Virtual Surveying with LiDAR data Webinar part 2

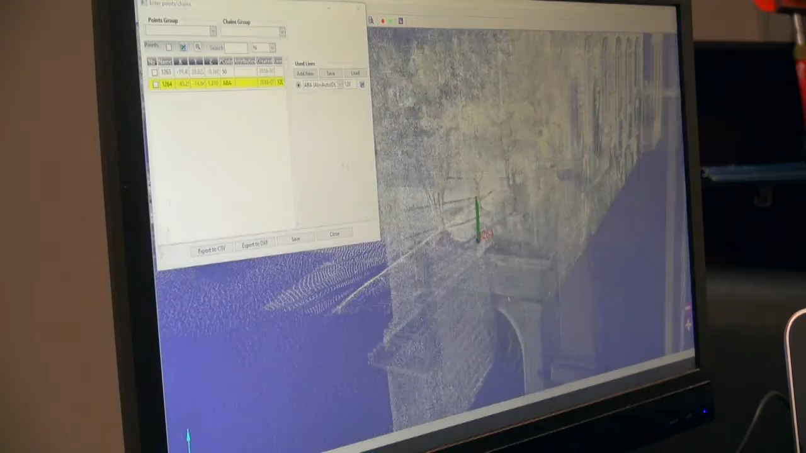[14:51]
So, these points are added into my database.
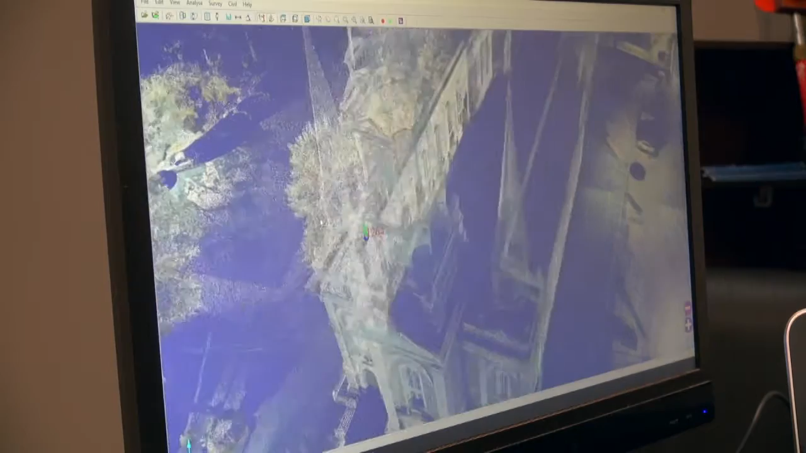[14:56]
Um, another type of, uh, automatic detection is border detection.
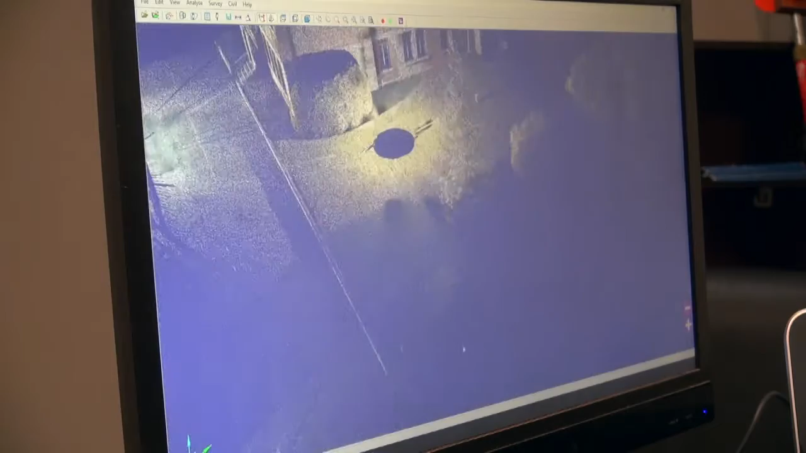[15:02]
Uh, sidewalk, the edge detection of sidewalks, for example.
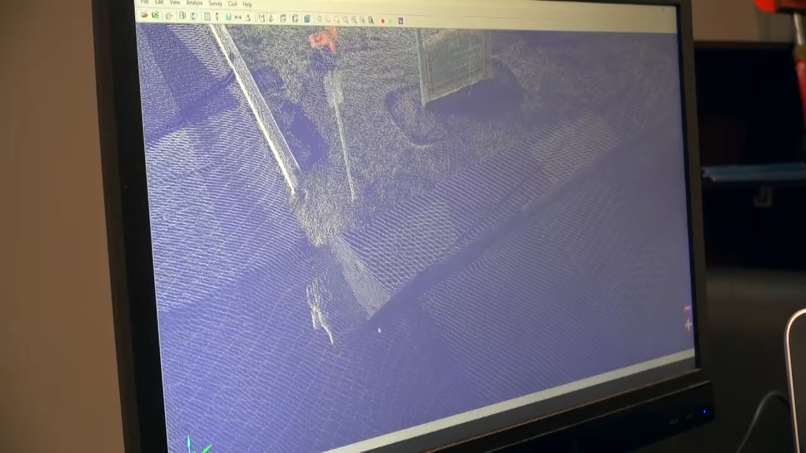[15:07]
Here we have a sidewalk, and we have a, uh, horizontal edge detection. So, if I was to show you quickly, uh, I'm going to pick two points along, along my sidewalk.
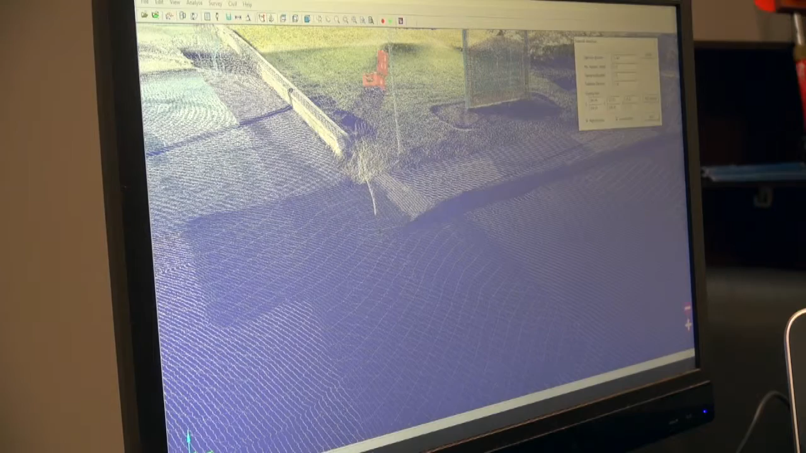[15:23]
And, if I was to start, um, oh, maybe this is not configured correctly. Anyway, normally, normally, it would, uh, if I had the correct configuration, I'm not going to spend the time to figure the, the, the configuration.
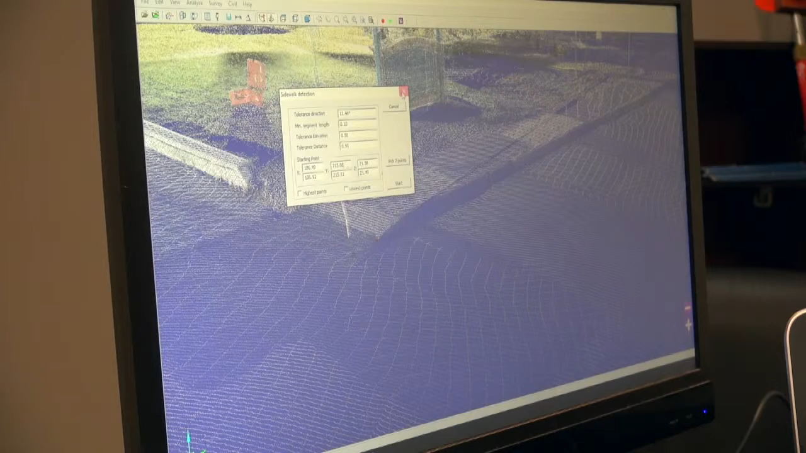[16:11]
It would just automatically pick points along my border. Which can be very useful, uh, because, obviously, point clouds are really nice, but you don't want to be spending too much time, uh, on point clouds.
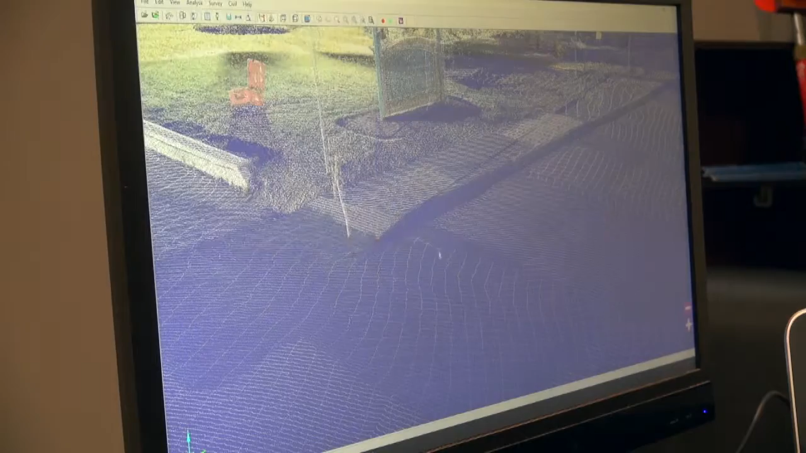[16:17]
You, you want to be able to get the maximum information, and be able to vectorize as much information as you can in the least amount of time possible.
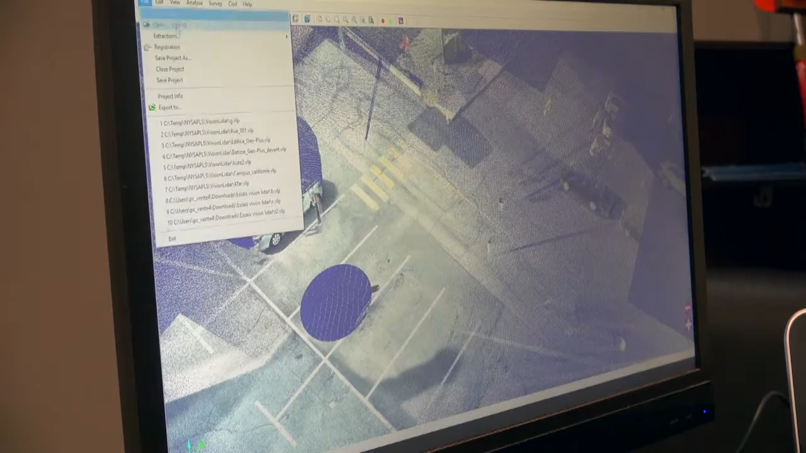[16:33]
Now, if I was to show you, uh,
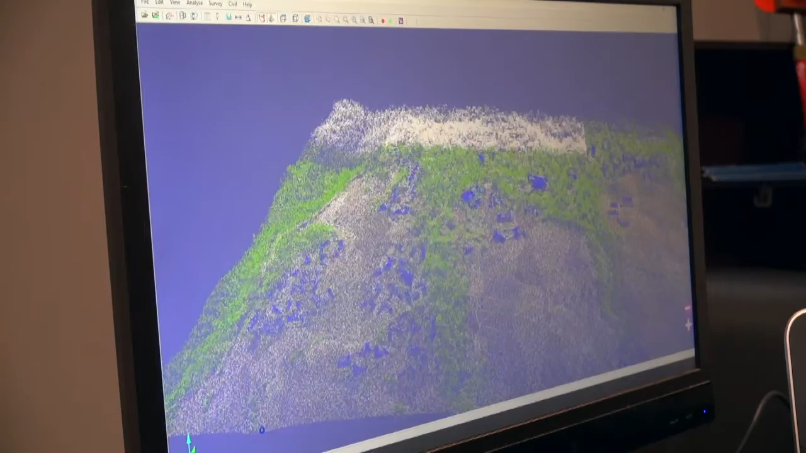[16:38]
this point cloud is a point cloud of, uh, aerial survey. Uh, we see the points are in different colors.
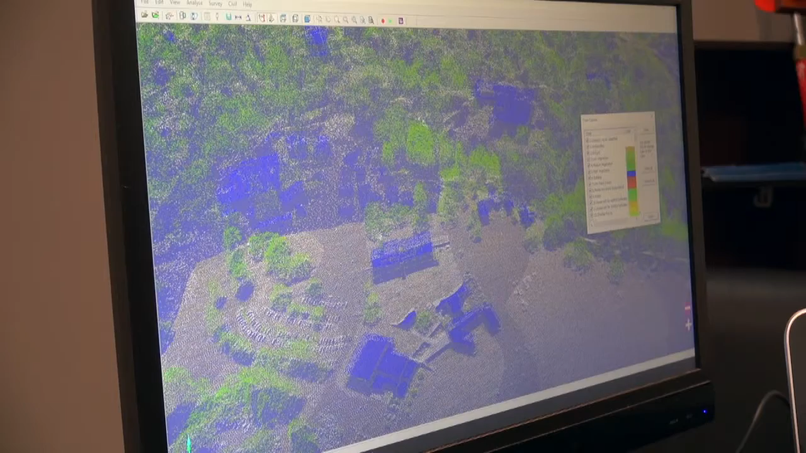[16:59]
uh, here in kind of orange is the ground point. Um, in the blue, uh, classification has been done to detect the buildings.
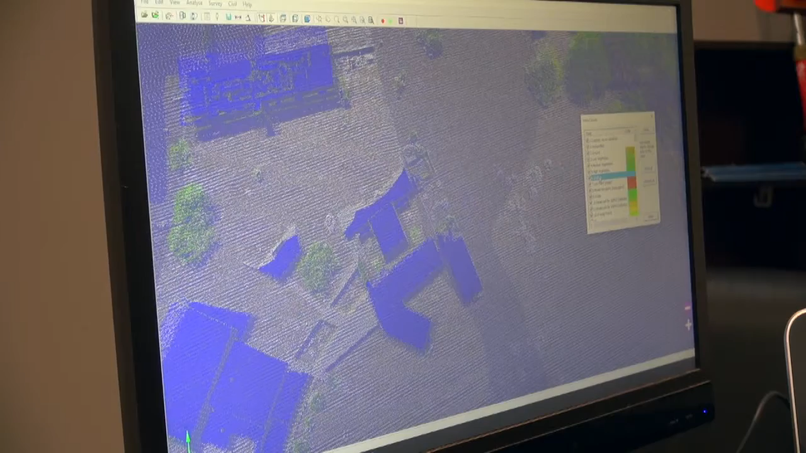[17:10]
And, uh, in green is any type of vegetation. So, all the trees are, have been classified to the ground, uh, to, to high vegetation, or I think it's medium.
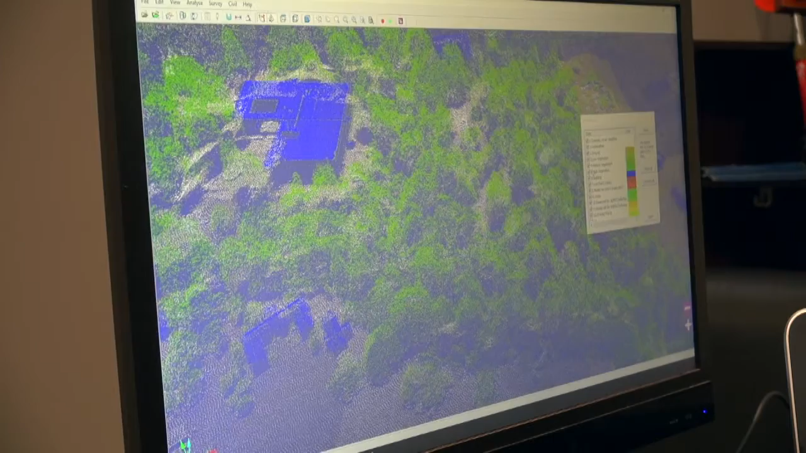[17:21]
That way, if you want to have an analysis of your point cloud,
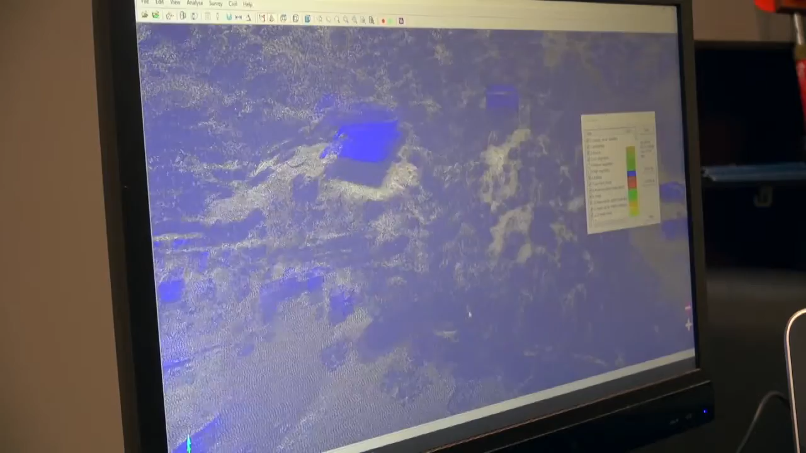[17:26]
and you, but you don't want trees, for example, you can remove the trees. Now, the, the classifications are not perfect, but still, it gives you a good idea.
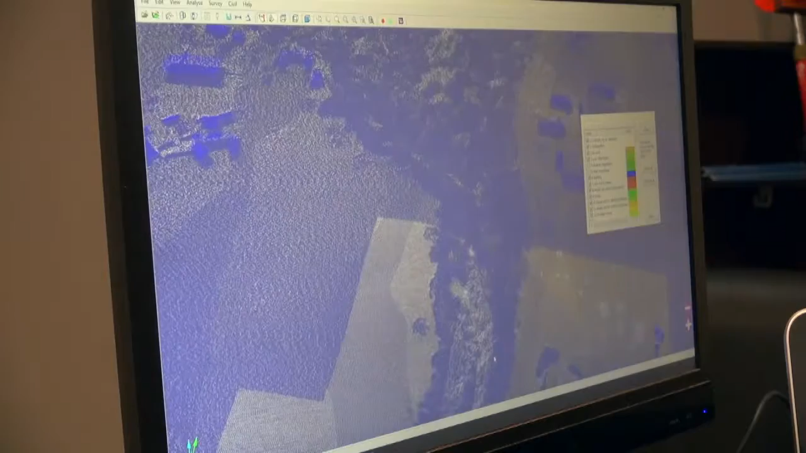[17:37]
Here you can see mostly the, without vegetation, and this is with vegetation.
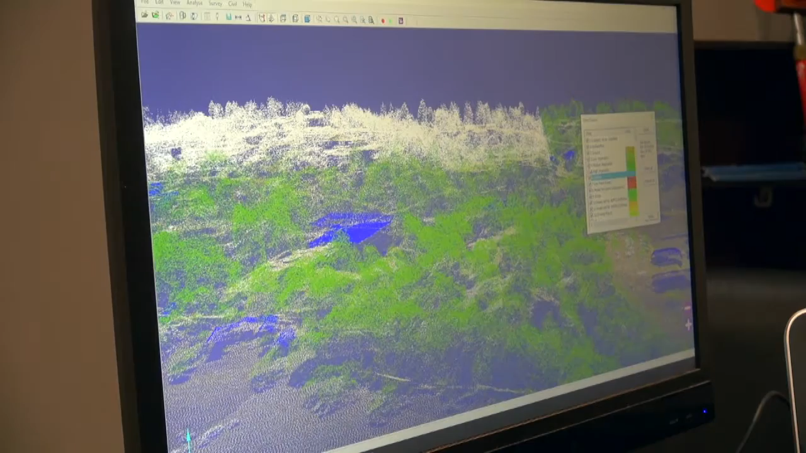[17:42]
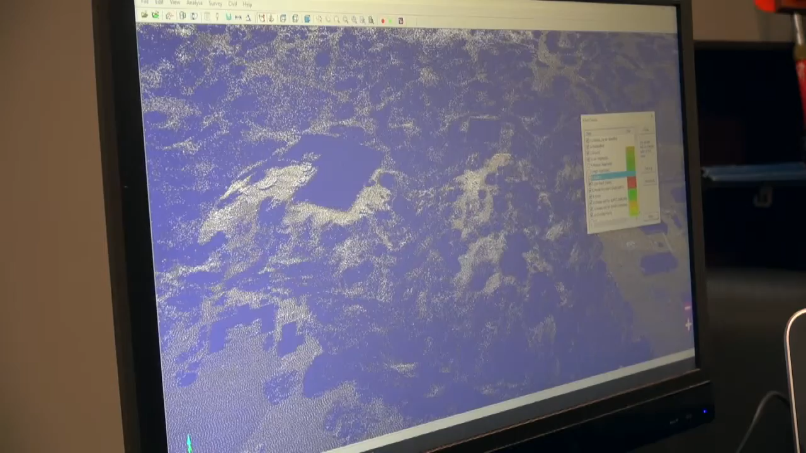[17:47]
Similarly, you can remove the buildings, and you can do, uh, any type of manipulation on only the ground, for example.
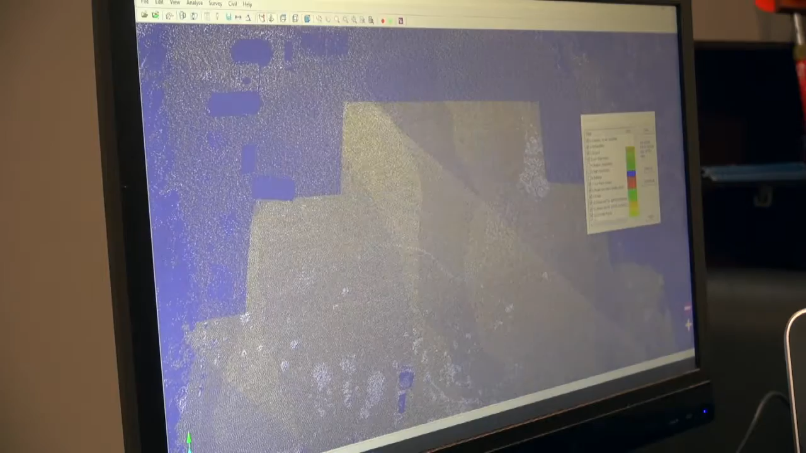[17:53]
The ground, which would be useful, obviously, for, uh, topographic mapping. Um,
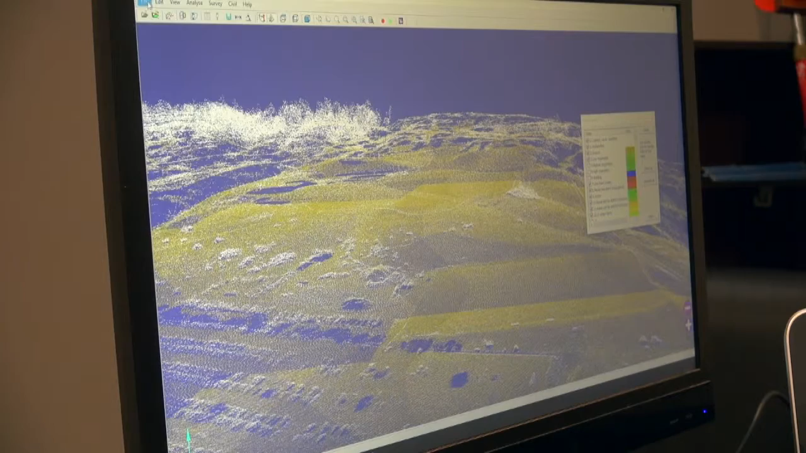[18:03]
to continue, uh, something else that's really interesting, uh, would be, or that I wanted to show you, would be, uh, volume calculations.
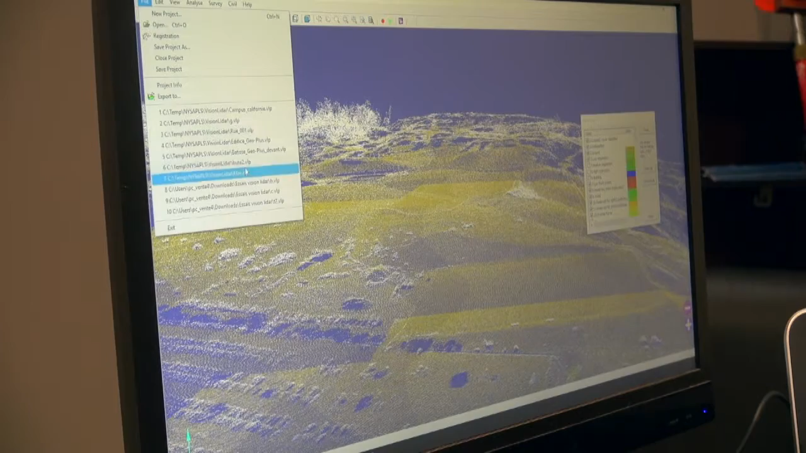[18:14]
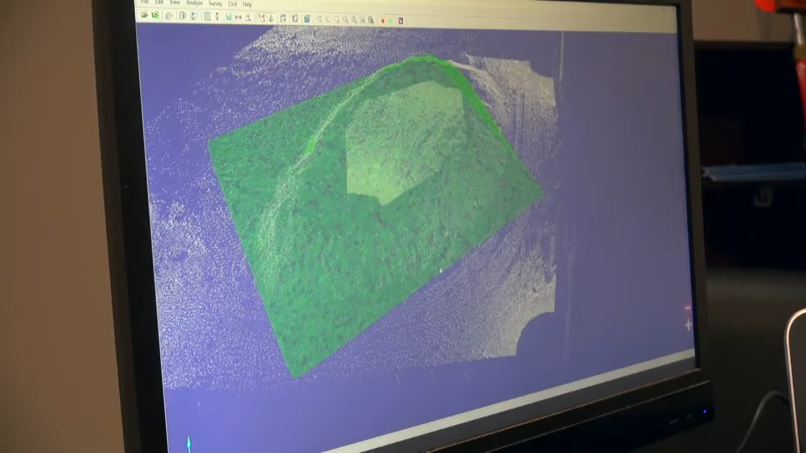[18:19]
Now, here we have an earth mound, which we have the TIN calculated here. TIN is a triangular, triangulated, irregular network.
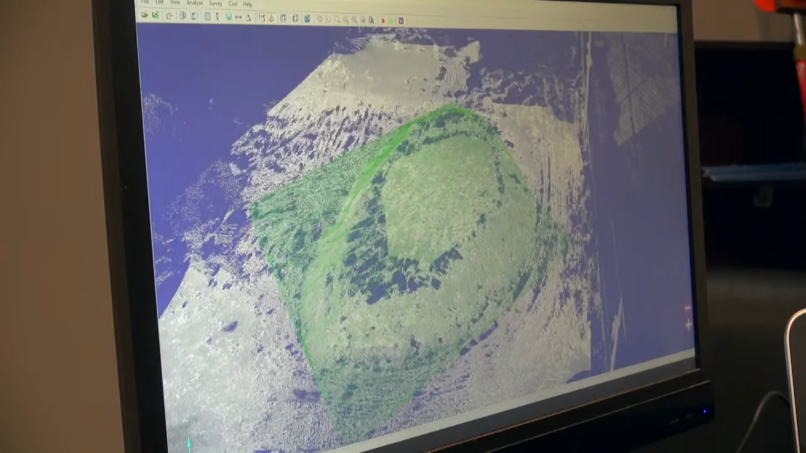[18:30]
So, what the program is going to do, it's going to, it's going to analyze the ground, and it's going to, uh, find the lowest points in the point cloud, and it's going to, it's going to drape, uh, a TIN along, along those points.